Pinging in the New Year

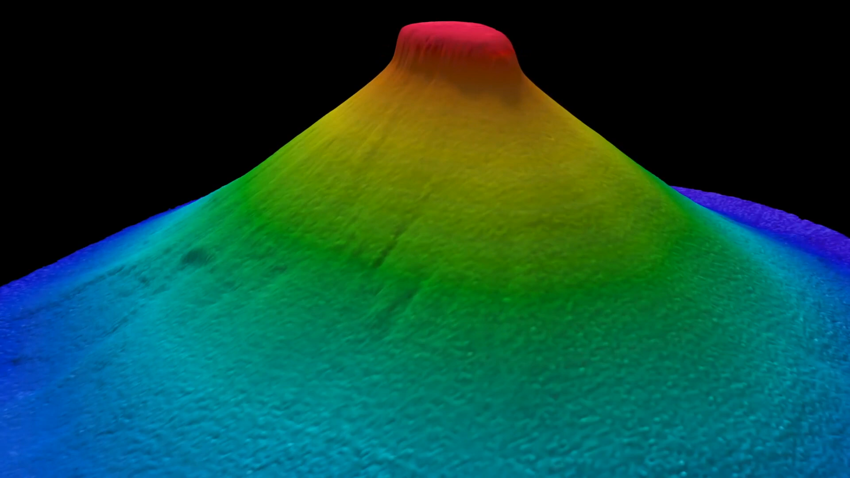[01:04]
We know that these mountains of the sea, or seamounts, are important places for biodiversity in the deep ocean,